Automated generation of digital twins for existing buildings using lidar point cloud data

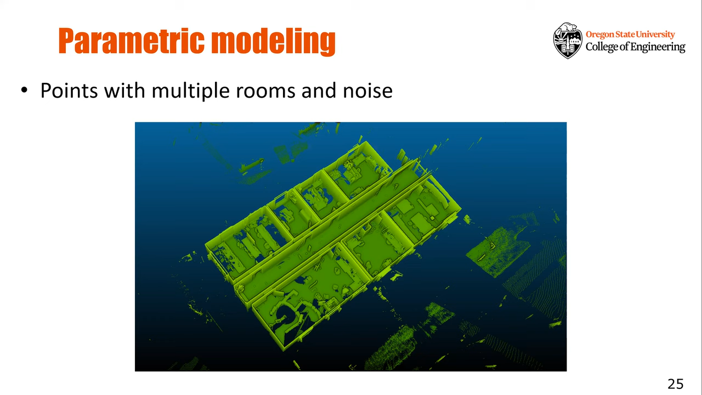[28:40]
So my next approach was focused on modeling this kind of more larger, larger scale indoor environment, including multiple rooms and corridors and Luigi as well. So to make the modeling, uh, simpler, uh, before turned this point cloud into model, I applied this, uh, room segmentation technique first.
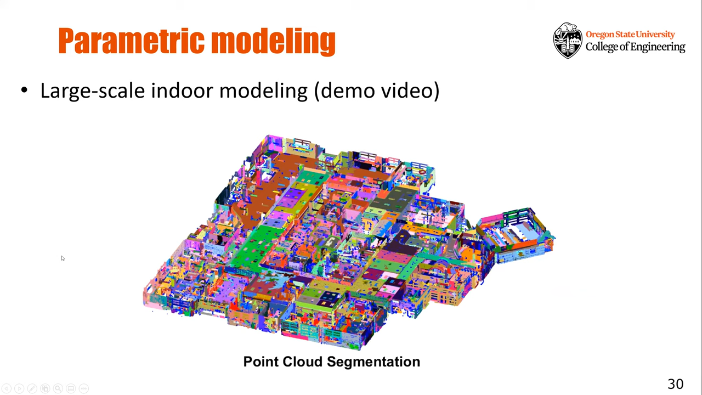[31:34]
So I first applied the segmentation and then extract the wall surface lines,
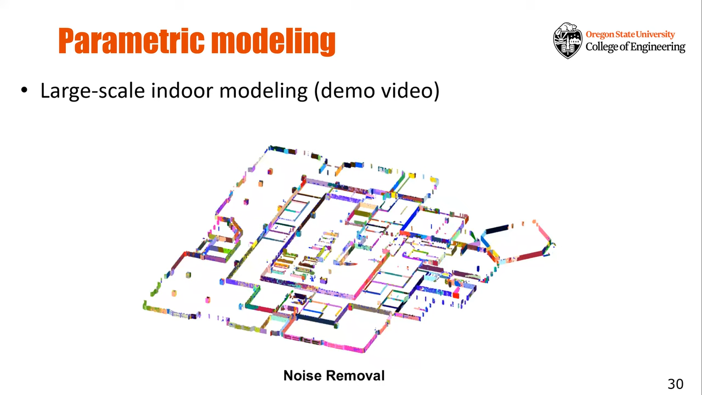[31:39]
removed some noise, and then this is the, uh, process of the extracting and refining the wall surface line.
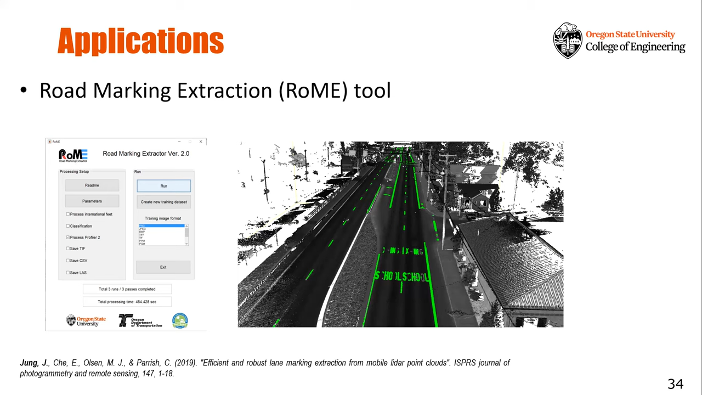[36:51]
For example, road, uh, roadway object, such as the mediums and the bike lanes and crosswalks, something like that, and also curve in, uh, structures. So this is an ongoing project. We are kind of trying to classify many different roadway objects. And in addition to that, we are still focusing on classifying different types of urban objects here, typical objects, for example, poles, cars, and power lines. Um, actually, this is a combination of the machine learning approach and the conventional parametric approach.
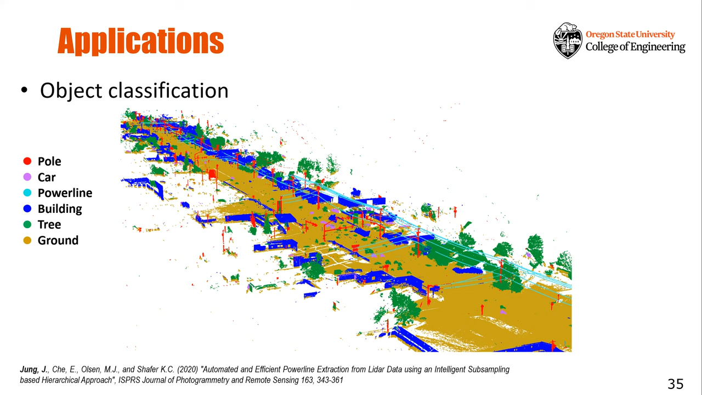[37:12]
But anyway, once you have this kind of the, uh, segmentation and classification result, you can use this information to kind of create this kind of 3D city modeling.
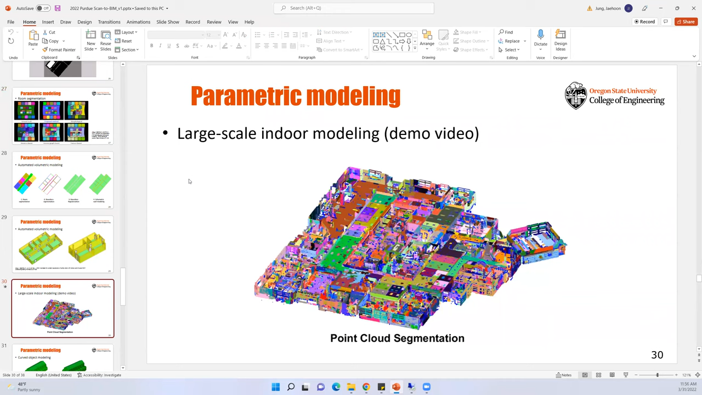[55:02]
So I wonder if you have tried to color in it. Actually, the most terrestrial laser system has the capability of capturing RGB values. So yeah. Yeah. For example, I, I don't, I don't have the example point cloud data here, but yeah. Yeah. Um, this is not the terrestrial laser data, but this is the mobile phone rider data, but it has RGB values in it. So, and yeah, let me see.
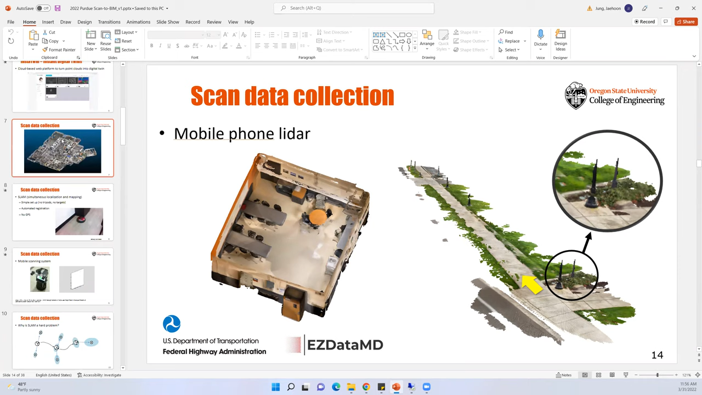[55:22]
Yeah. This is another terrestrial rider result in also has the RGB values in it. I'm pretty sure most of the commercial rider system has the capability of capturing RGB values as well. Yeah. Oh, I see. Thank you. You're answering my question. What are your questions? Is, uh, there is a good, uh, because there is a lot of question, which is, uh, everybody excited, but, uh, for the sake of time, I get, I think we have, uh, so it's time for one more question, if you have any question from the audience.